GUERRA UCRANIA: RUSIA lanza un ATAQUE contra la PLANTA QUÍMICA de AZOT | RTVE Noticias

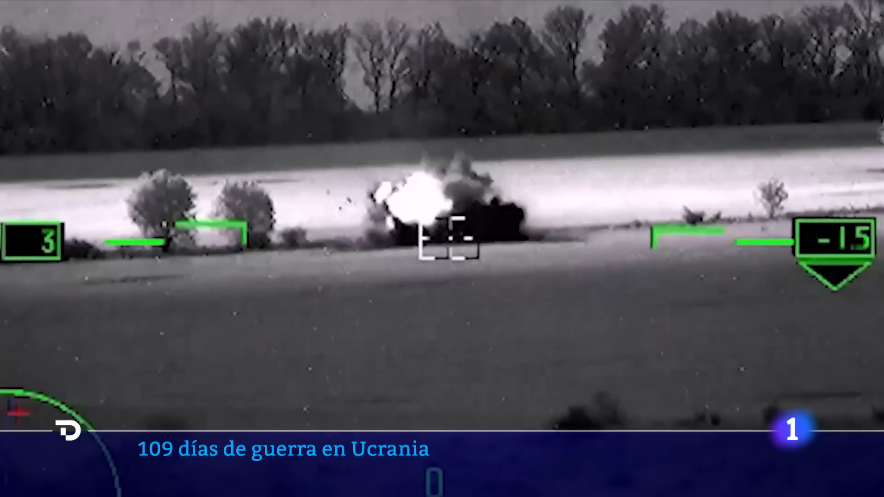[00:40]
El portavoz ruso de defensa ha informado de la destrucción de unos almacenes de armamento occidental en Chorkiv, al oeste del país.